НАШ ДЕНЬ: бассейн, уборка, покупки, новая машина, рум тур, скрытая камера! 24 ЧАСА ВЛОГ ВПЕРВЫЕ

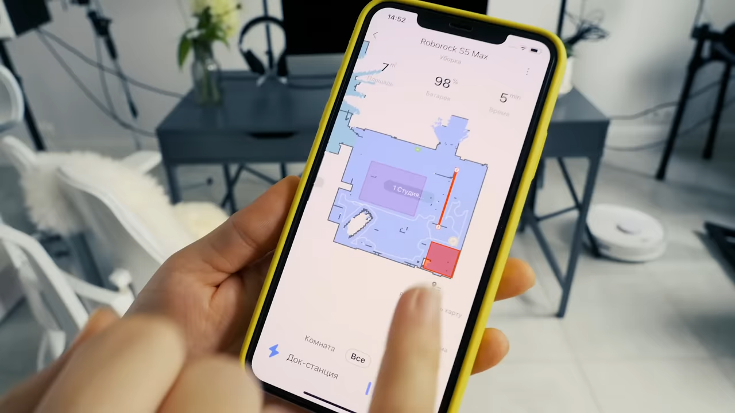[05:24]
Еще прикольно, что можно ставить запретные зоны.
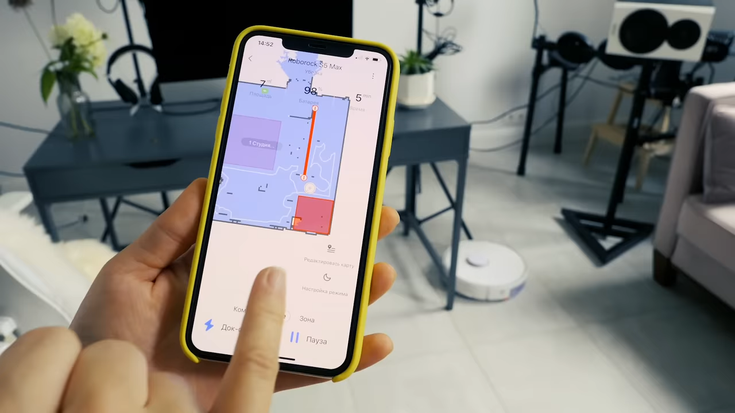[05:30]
Вот, например, у меня вот тут вот красный квадрат, я ему поставила, и он туда, в ту сторону не ездит.